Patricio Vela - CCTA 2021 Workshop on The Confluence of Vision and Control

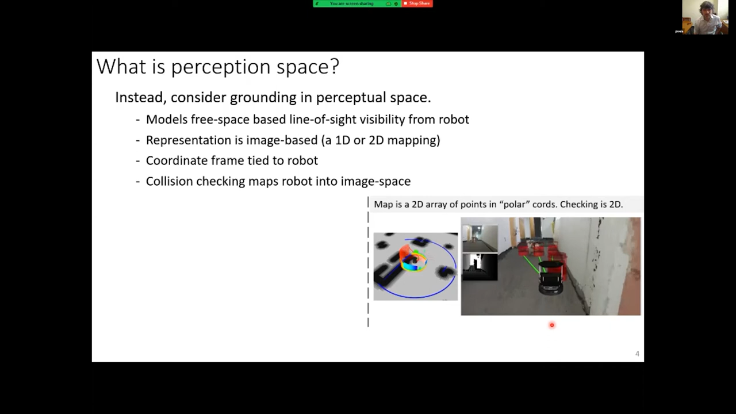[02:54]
you can see that as some of these sample trajectories get close to obstacles then they shrink in and that's sort of saying okay my robot can only navigate in a collision free manner up until this point what's nice about this is that leads to a very different set of computational trade-offs that tend to be a little bit more flexible than your uh traditional approach